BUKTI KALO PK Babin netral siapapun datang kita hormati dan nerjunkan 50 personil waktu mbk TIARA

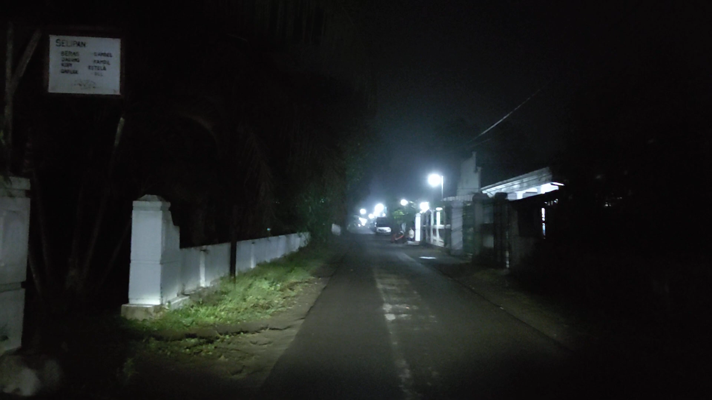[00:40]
Ini bolo yang membedakan di pas ketika Soimah memecahkan rekor jamaah terbanyak. Ini jalan ini bolo di sisi kiri saya ini penuh dengan mobil bolo.
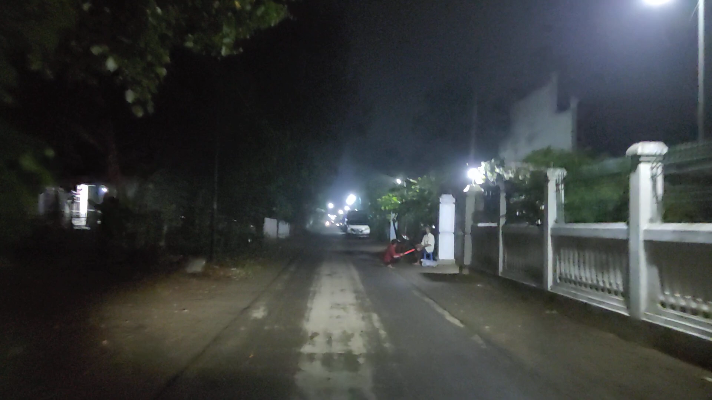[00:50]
Ini memang beda ya. Jadi halo.
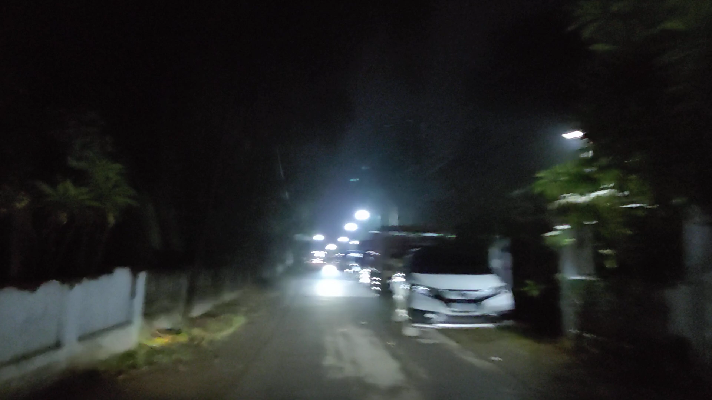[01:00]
Malam hari ini kayaknya bukan kalau memecahkan rekornya Saimah ketok enggak belum. Ya, tapi ini sisi kanan saya, ini juga penuh dengan mobil ya.